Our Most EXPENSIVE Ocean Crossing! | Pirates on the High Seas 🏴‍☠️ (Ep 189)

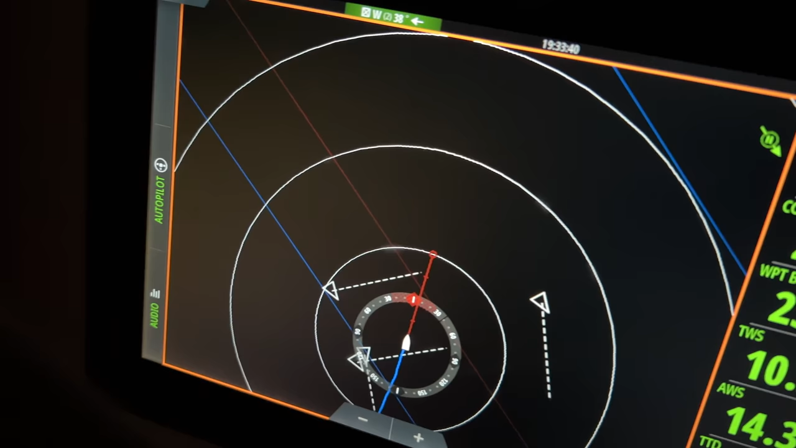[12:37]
Okay, so here's a few fishing buoys, but no.
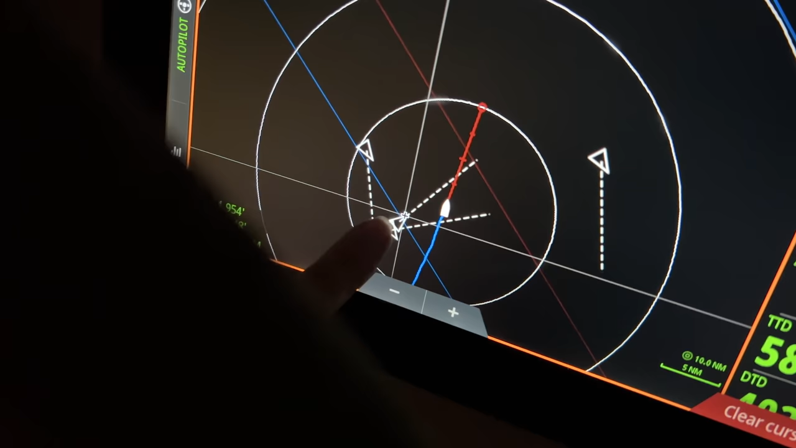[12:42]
That's a Claudia.
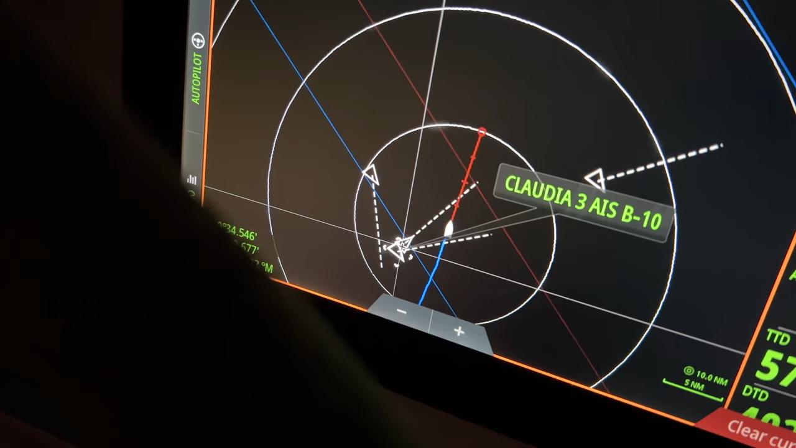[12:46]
Claudia's headed our way. Wait, let's go back to Claudia.